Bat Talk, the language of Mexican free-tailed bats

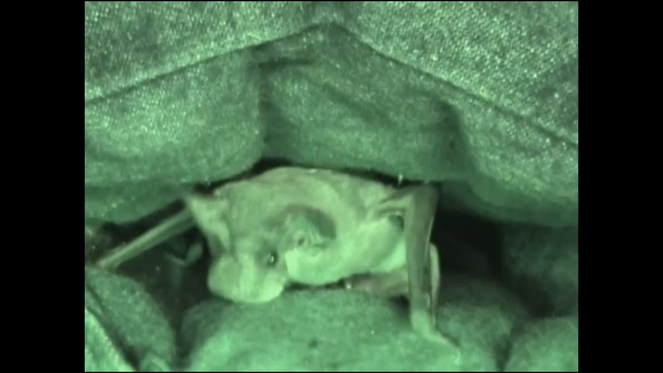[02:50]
dominant males in these colonies move from communal roosting areas to unoccupied pouches or rocks and begin rubbing the gula gland on their throat on the pouch and surrounding cage walls Adding drops of urine to the area, they mix their own special scent Males take on a particularly pungent odor at this time
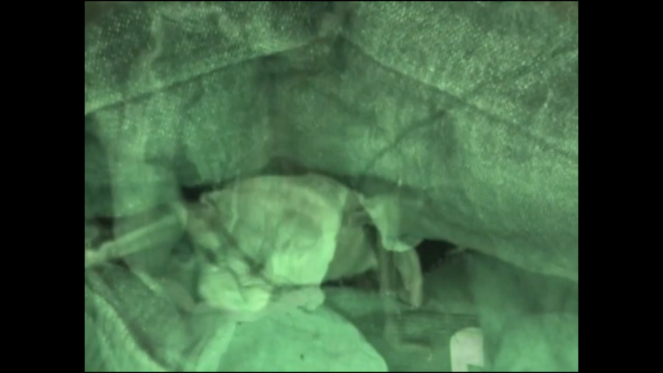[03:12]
After marking these territories,
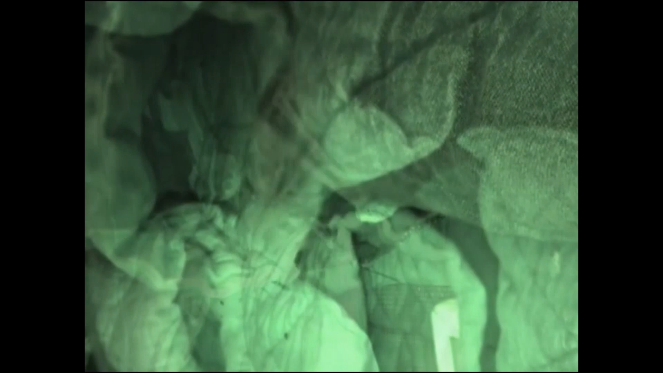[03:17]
males expressively flap their wings and emit territorial buzzes to announce mating areas and attract
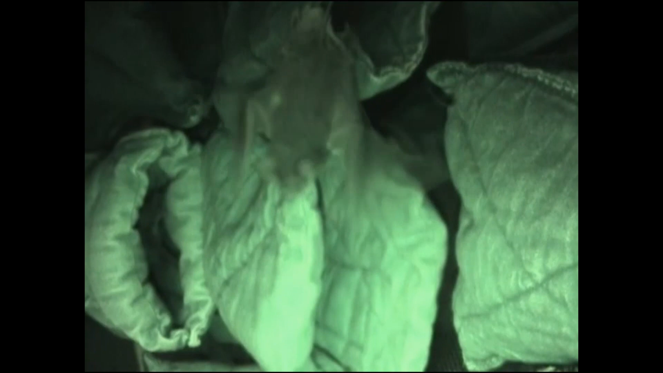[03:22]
females Each male has his own version of this song-like call
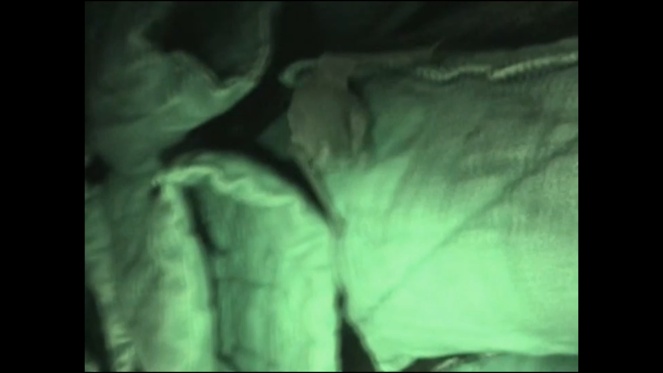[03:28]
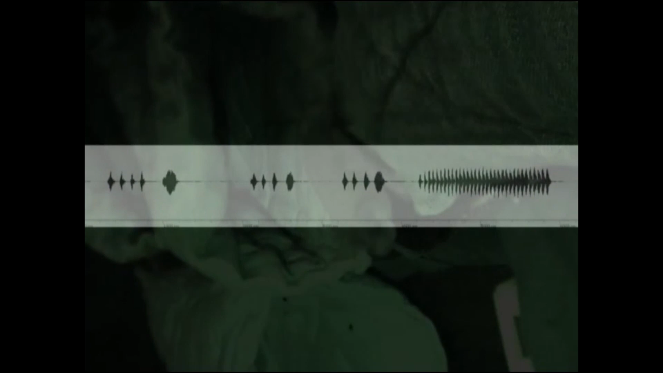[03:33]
Slowed eight times, the call sounds like this
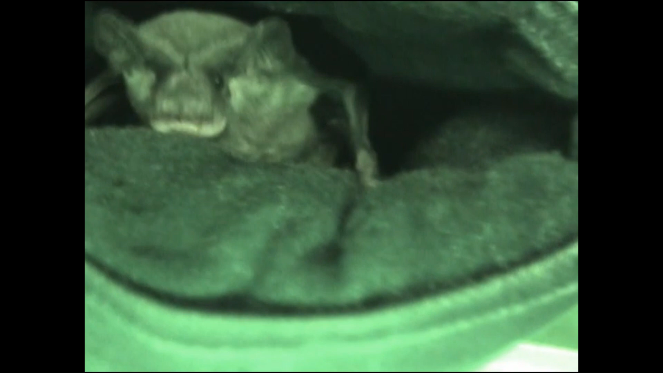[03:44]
Females sometimes respond to these calls With a quiet series of buzzes called female response calls Here, Katia, a female, approaches Newt's pouch She waits quietly in a submissive posture until he allows her entrance Female response calls range from 15 to 30 kHz
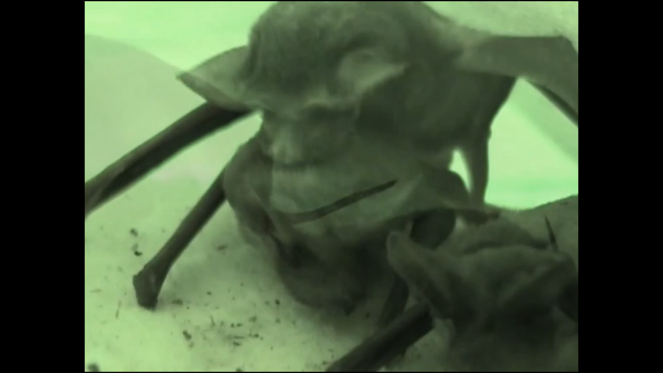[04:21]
Here, Kent pushes his muzzle into a female's back and emits a dominance goal before allowing her entrance into his territory She replies with a female response call The dominance goal ranges from 1 to 35 kHz
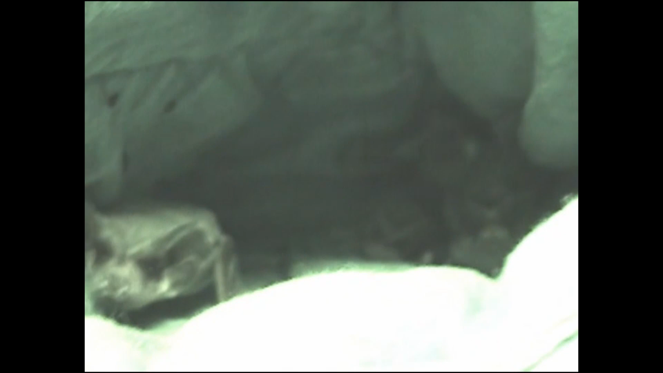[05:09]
Benson herds a group of females into a cluster and then begins marking the roost again The herding buzz ranges from 18 to 33 kHz
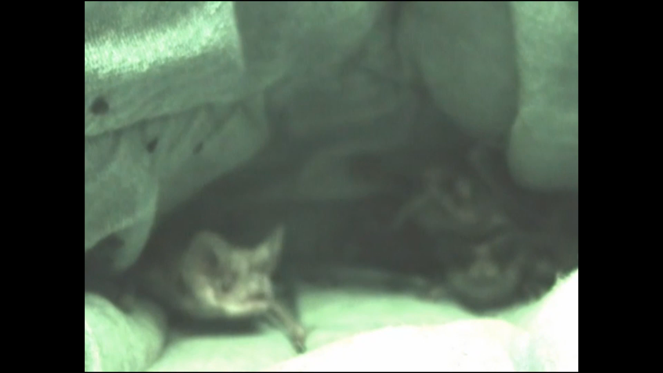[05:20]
Males frequently mark their territories with their throat gland often emitting a song like marking call as they do so Marking calls range from 5 to 6 kHz As you ask, if you go to 85 kHz
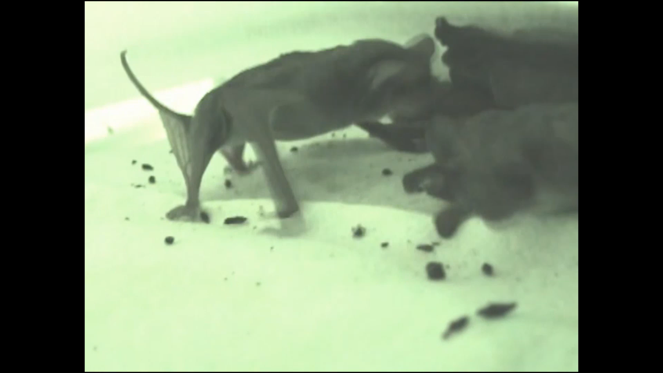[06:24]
There are some reproductively active males that do not mark territories, and some that do mark territories, but that are not successful in attracting females. These males often move to the perimeter of the cage,
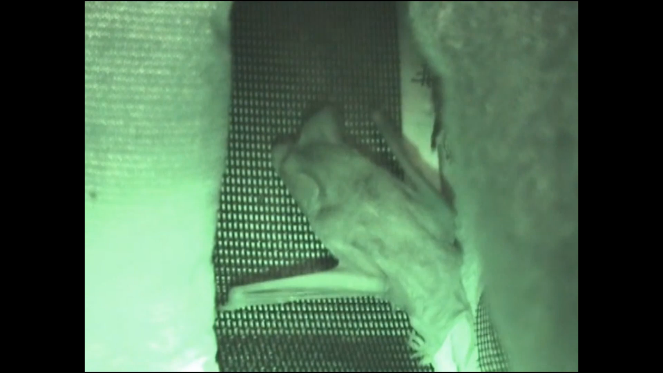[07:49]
Much of their defense is simple posturing and takes place at territorial boundaries, where males confront one another with open mouths, baring their teeth, bobbing their heads, and touching noses.
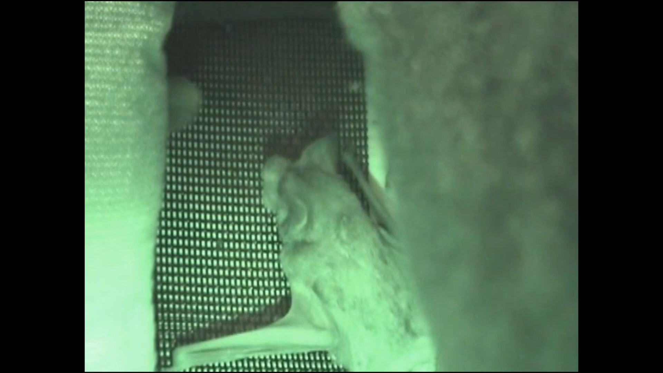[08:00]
Here, Guanido and Boris face off, watch as Guanido, the bat on the left, uses his left wing to box Boris in the head. Warning calls range from 16 to 26 kHz.
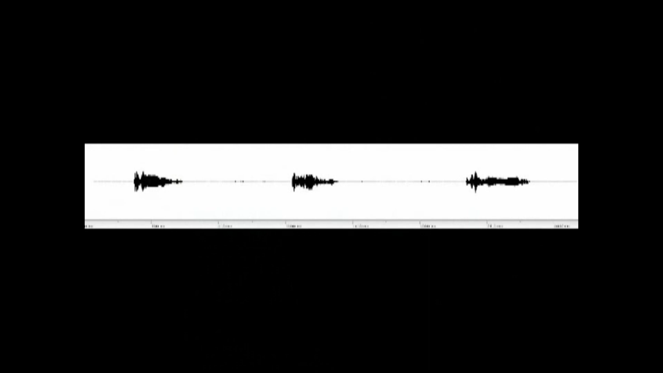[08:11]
Beep, beep, beep, beep.
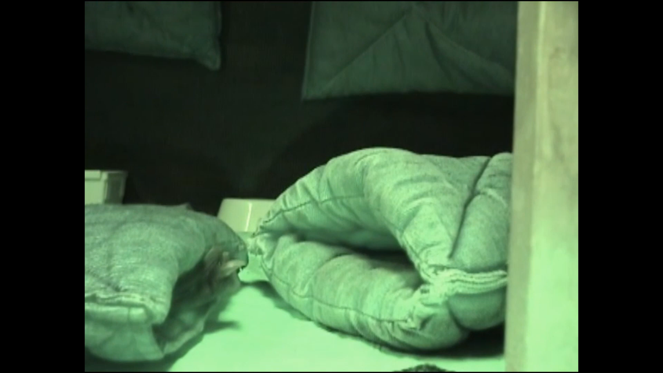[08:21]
Females generally roost with dominant males from 4 days to a week and then move on to roost with another dominant male, although some females roost with the same male during the entire mating season. Occasionally, territorial disputes lapse into more aggressive
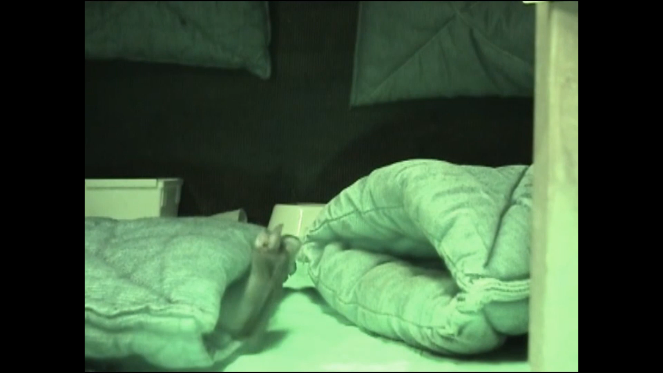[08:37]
exchanges as males actually lock jaws,
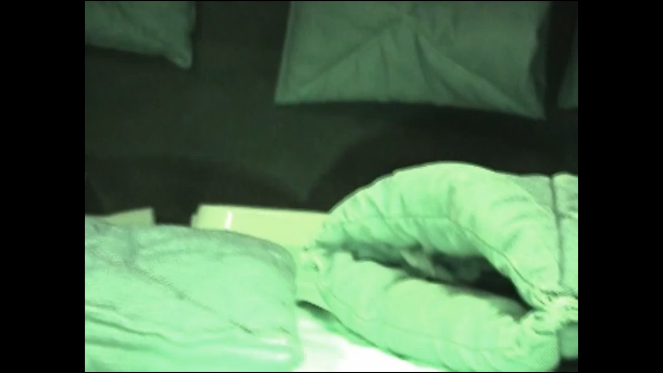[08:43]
emitting high-pitched screeches as they roll around until one chases the other off. Here, the bat in the pouch on the right has several females inside. An envious Guanido, the bat on the left, brazenly enters and attempts to take over the other male's pouch.
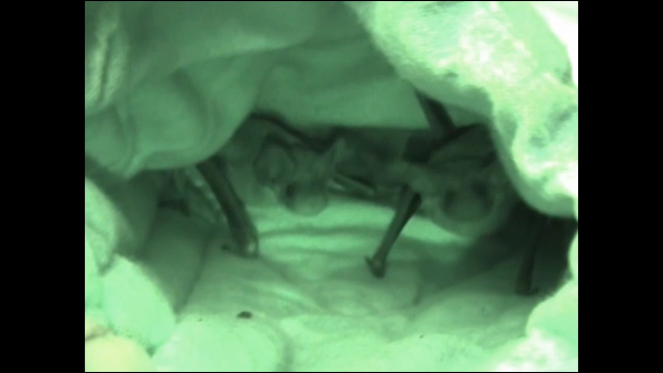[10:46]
Sometimes a quiet chittering can be heard as a bat rubs its muzzle gently against another bat as seen here, and here again.